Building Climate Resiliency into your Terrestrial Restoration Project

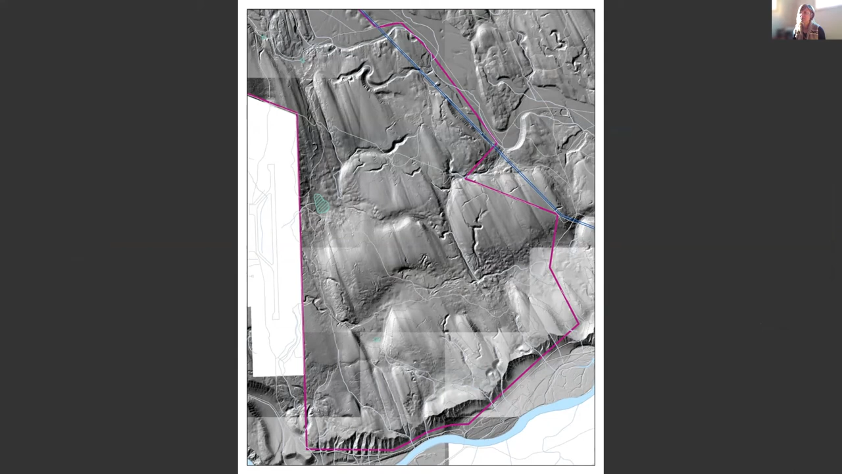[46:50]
This is the, this is the lidar hillshade. So it shows some of the glacial scarification and it shows a lot of those micro-climates that we've used for, for corridors here.